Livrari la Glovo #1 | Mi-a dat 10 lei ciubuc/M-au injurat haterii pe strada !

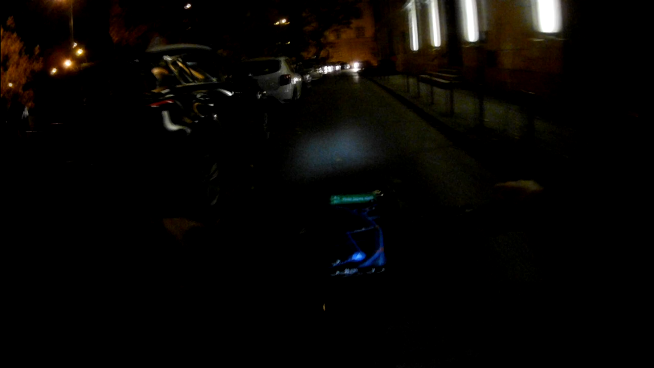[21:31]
nu, ia uite băi, asta e contra... Nu, am crezut că e contrasens, dar nu e contrasens. Eu mergeam bine, tipul ăla nu știu ce face pe acolo, dar văd că mă lasă în orice caz. Mersi, boza. S-au parcat.
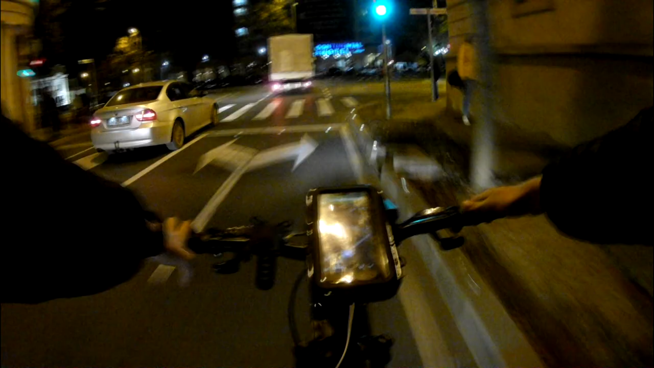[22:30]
A fost undeva pe la 35 de minute. Și pe aici, nu? Bulevardul Revoluției, aici e, frate. Bicicletei.
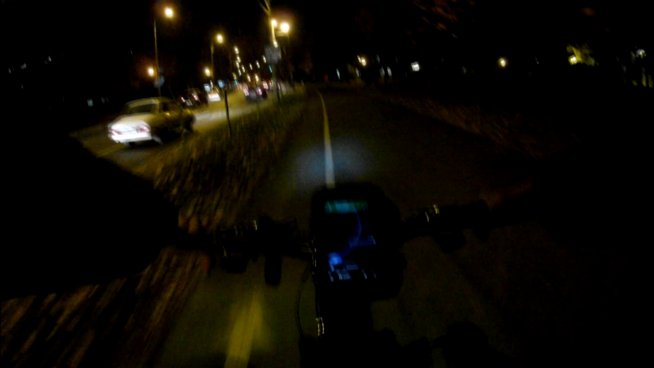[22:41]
Da, și tu stai fix lângă copil, mă, bă, deci nu, e peste puterea mea de înțelegere așa ceva, mă jur. Cum trecu să cerți copilul că stă pe pistă și
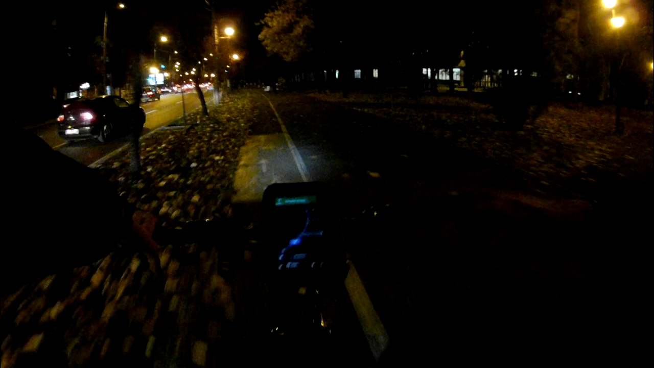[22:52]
tu să fii fix lângă el așa cu ochii în telefon sau ce făcea, nu știu, nu m-am uitat. Frumos. Ce să zic? Dar eu nici știu dacă mai, ia uite, mă, iară pe pistă. Mă bag acum ele, fii, dai, șefă. Te-ai speriat un pic, te cred, dar stăm și noi pe pistă? S-o speriat un pic, o făcut așa o față de ea, bă, stai cu aia, dai peste mine. S-o speriat un pic, dar... Na, ok, asta pe contrasens.
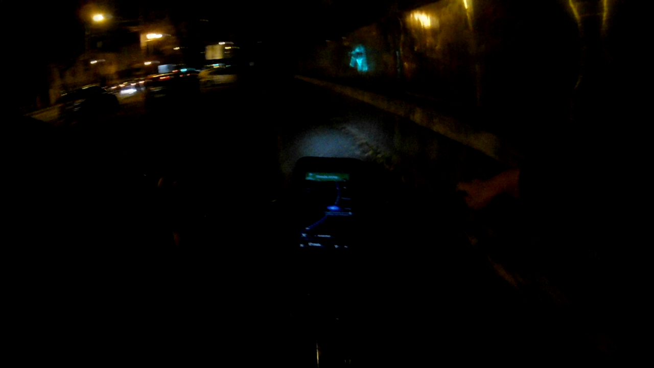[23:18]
Asta, pe contrasens. Ai pistă pe cealaltă parte, domnișoară.
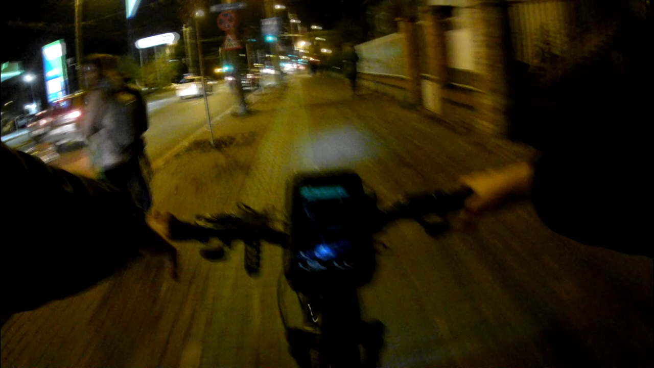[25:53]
Deloc nu mai e treabă. Hai să vedem. Asta trece aici. Nu vin mașini, deci nu o să plece oriunde oricum, așa cum mă bag eu. Aici e pistă, dar nu se vede pista. E dita mai pista aici. Dar nu se vede. Ba, uite-o în față. Scuze dacă am întârziat, dar o durat acolo. A fost timpul de așteptare 40 de minute.
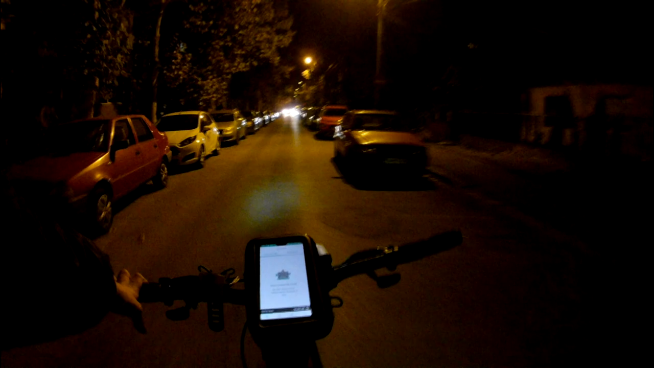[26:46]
Ok, m-am bat pe trotuar că-s pe contrasens. Hopa, hopa.